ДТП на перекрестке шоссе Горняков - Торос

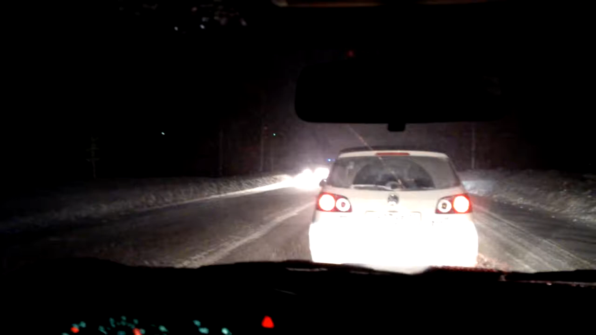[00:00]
Ах, Мишка, мобильный репортер. А чё эти машины встали? Ну, наверное, свидетели и ЕГОВЫ. Они прям видели. ЕГОВЫ.
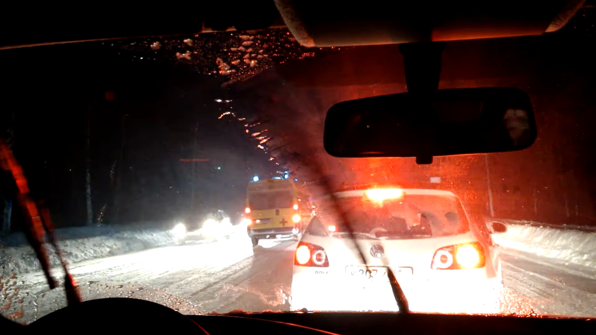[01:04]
Пропустите её, ёпта, скорую. Видите же. Слушай, походу, не пропустили, да, этот? Уморачивал на торрес и не пропустил. Баранью, блядь. А не пропустил, потому что он мог забуксовать. А, вон, слушай, его вытаскивают только. Вот даёт. Смотри, ещё не вытащили. Ну, там, видал, дёргал? Я, пиздец. Мясо. Это печалька.